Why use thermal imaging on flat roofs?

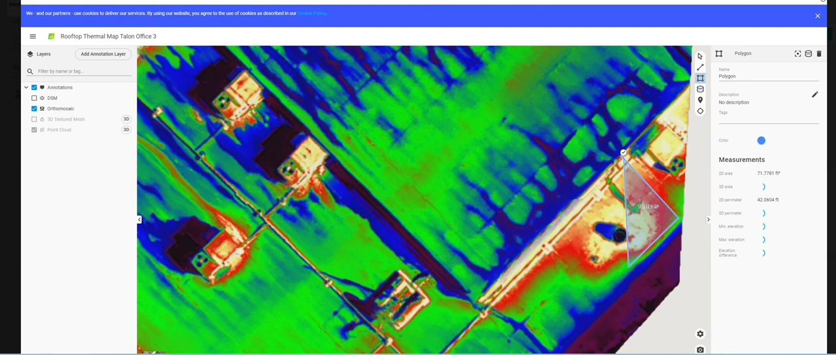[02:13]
With this view, you are still able to navigate and zoom into a detailed level and use the mapping tool on the right of your screen. The infrared thermal scan view is an excellent tool that can help indicate any needed maintenance,
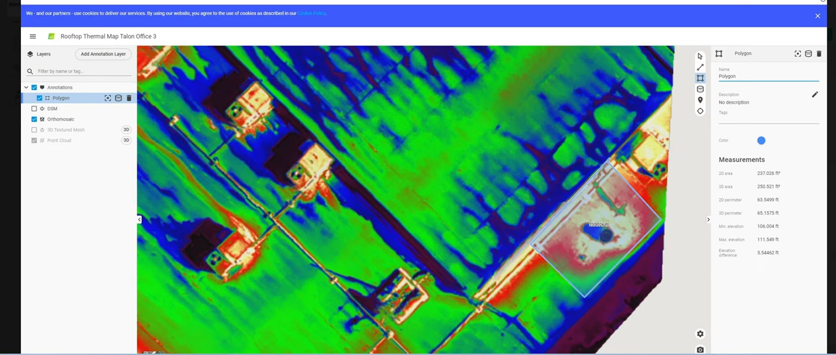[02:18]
areas for inspection, and issues with energy efficiency.